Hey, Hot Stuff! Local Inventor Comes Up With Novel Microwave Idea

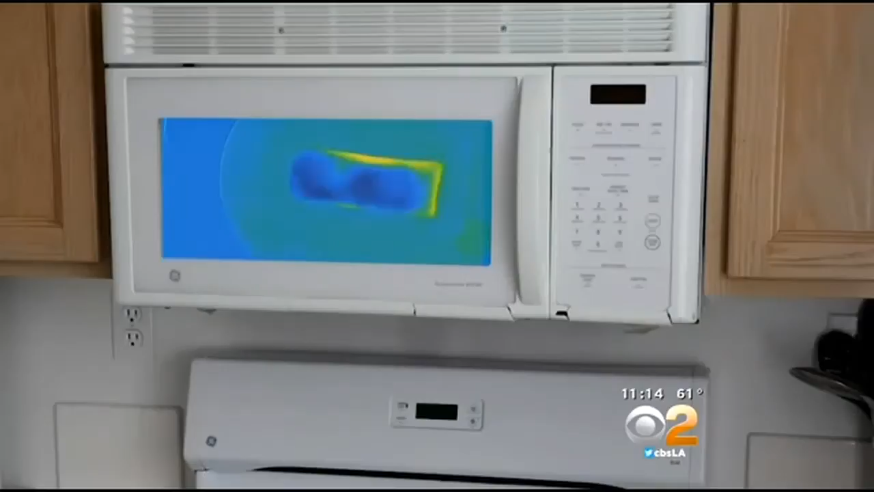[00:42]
Infrared cameras watch the food as it cooks and the front of the microwave displays a heat map.
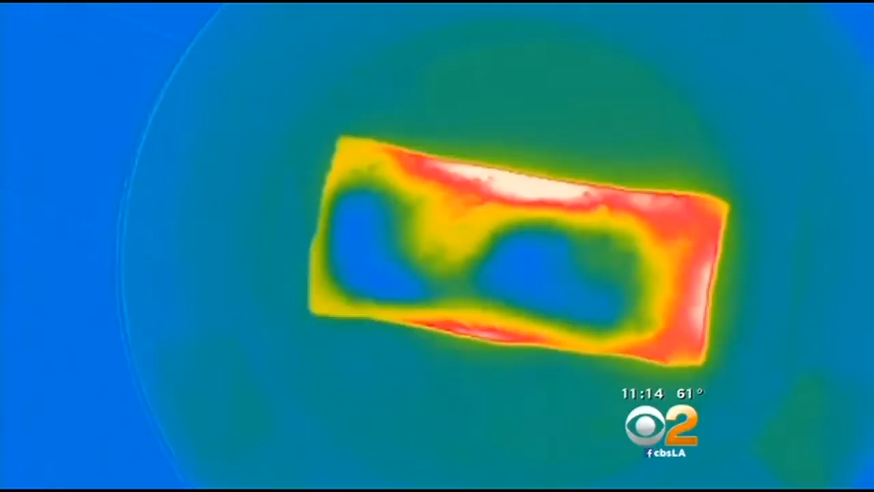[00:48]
So it will start as blue because it's cold but then as it cooks it will work its way to the temperature scale eventually to red and then all white when it's done.
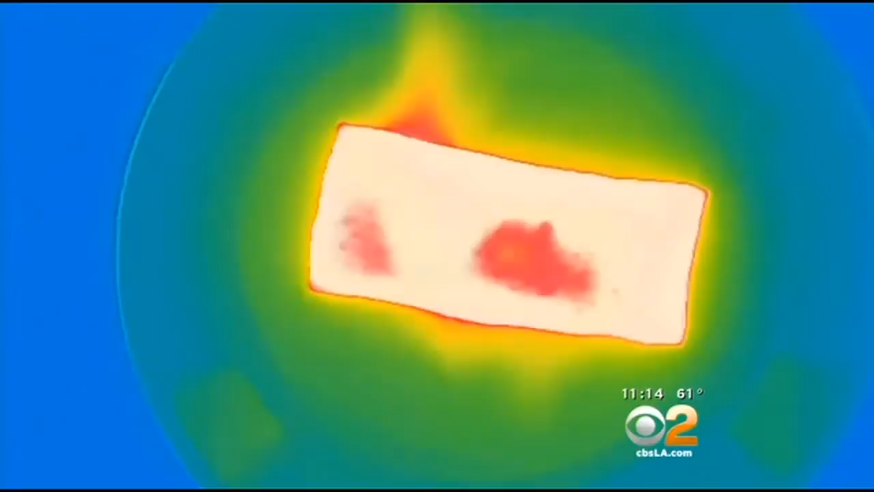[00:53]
And Rober says the heat map can also be sent to your smartphone. So you can put your soup in and then you can work upstairs and if you don't see all white after four minutes
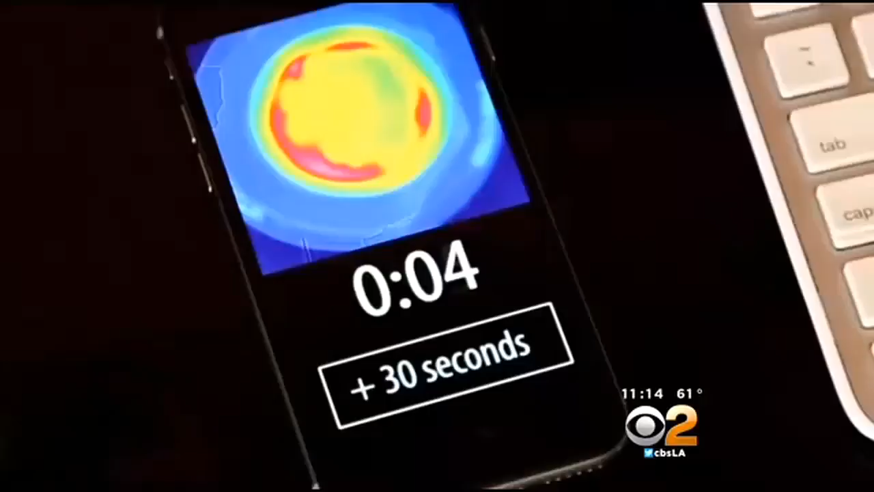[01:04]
you can just add another 30 seconds of cook time from your phone.